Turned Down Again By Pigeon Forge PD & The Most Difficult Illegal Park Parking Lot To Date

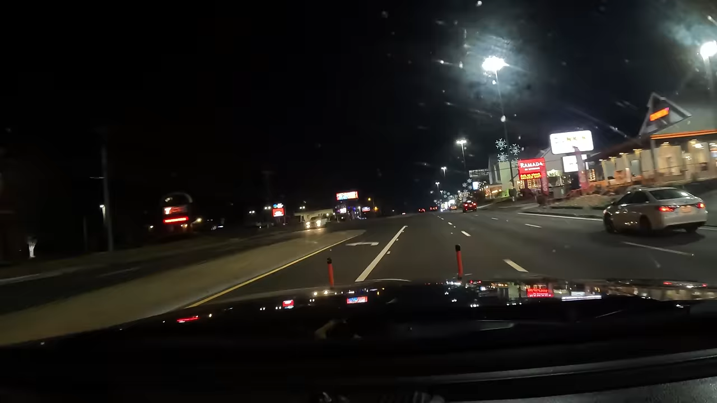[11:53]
She's taking a break. Hey, that was my turn. That was your turn, right there. Let's do a UE. We're gonna have to do a UE up here. Kind of concerning. Quarter mile, turn left onto Fenway Drive. Head north on Parkway toward Hotel Pigeon Forge Road. We're lost, guys. In a quarter mile, make a U-turn at Music Road. Music Road. Anyway, we got a Jeep Gladiator that's stuck. That's always alarming, huh? In 500 feet, turn right onto Sunset Drive. If you get your Gladiator head stuck, south toward Parkway.
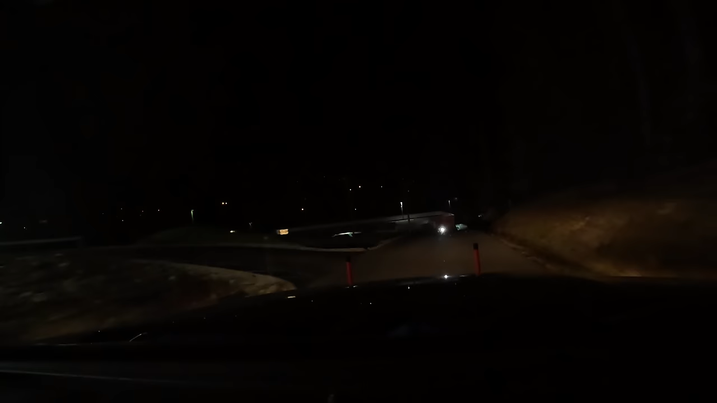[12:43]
Hopefully we can find him.
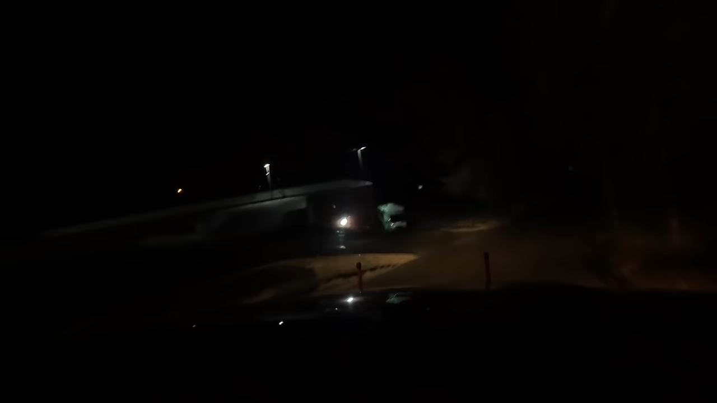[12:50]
It's usually where it floods down here, guys.
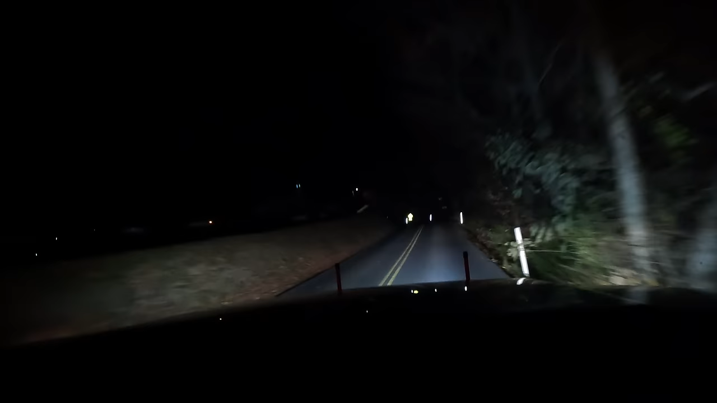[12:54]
We get a lot of, I don't know, we've winched out a couple of people out of the floodwaters that down here by the bridge, but I don't think he's quite down turn that left, far. Then your destination will be on the left. Oh, he's, yes, he's down here. Oh my goodness, it looks intense.